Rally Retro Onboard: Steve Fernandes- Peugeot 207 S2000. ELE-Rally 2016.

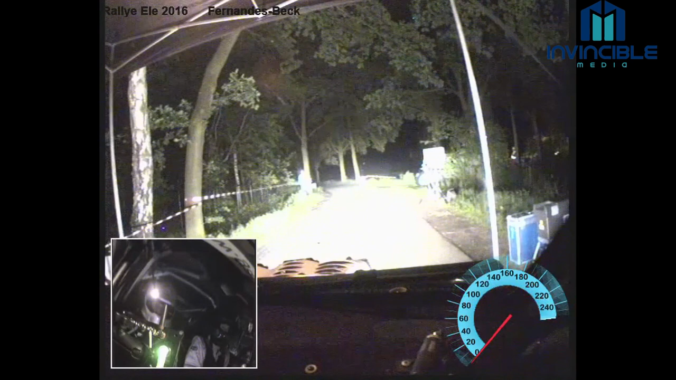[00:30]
20? Donc ça start. Gauche 5 à fond. 400m après. 10? 5? 4? 3? 2? 1? C'est parti. A fond. 400m. Attention. Attention. Gauche 3 rond. Pas corde. 40m après le bouton blanc.
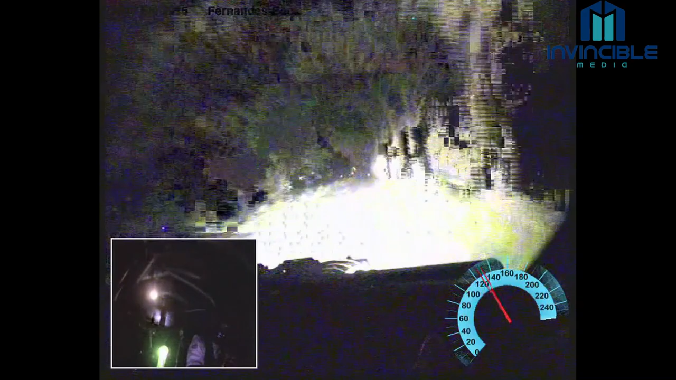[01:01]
40 après le bouton blanc. Gauche 3 rond. Pas corde. Gauche 3 rond. Pas corde. Pour 10m. 10m. Attention. Qui t'es droite. 3 15. Pas corde.
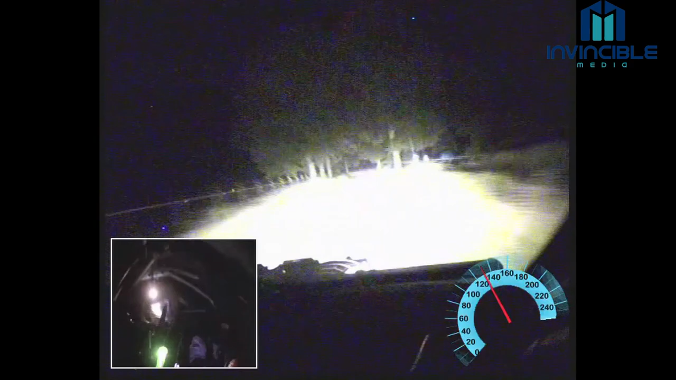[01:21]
Pas corde. 50m.
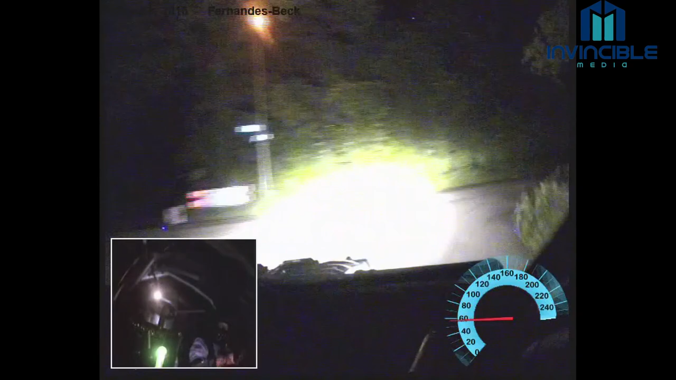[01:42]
Gauche et droite. 500m. Les arbres de droite à fond. 500m. Les arbres de droite à fond. On voit la rizière des arbres. 100m après. 3 3 rond. Petite corde en sortie. En sortie. 100m. 3 2 3 rond. Petite corde en sortie. En sortie la petite corde. Il est rond. En sortie. Et 80. Carrefour gauche 3. Gauche 3 15. De mon maison. Pas corde. Pas corde. 120m. Sommet pour 40m. Gauche à fond. Ici cette piège.